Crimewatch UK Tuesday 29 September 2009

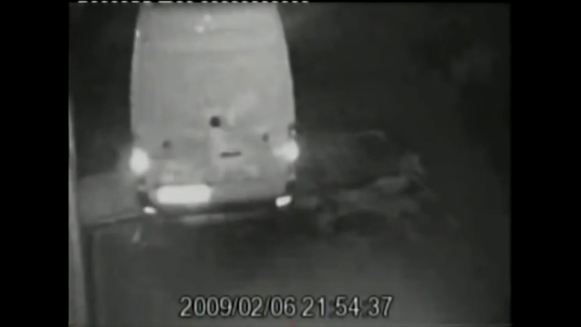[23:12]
And it's not the first time they've struck. Here's them in action again at a wholesaler's near Heathrow.
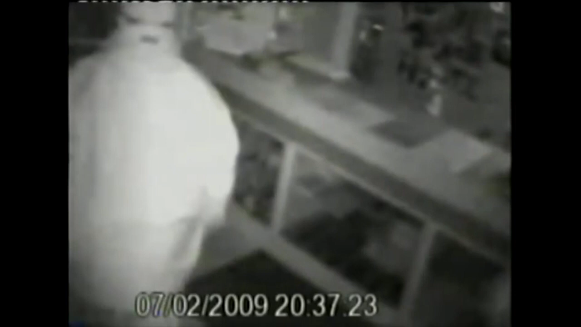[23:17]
Twice in one weekend, they've got some nerve, but here's something to make them sweat.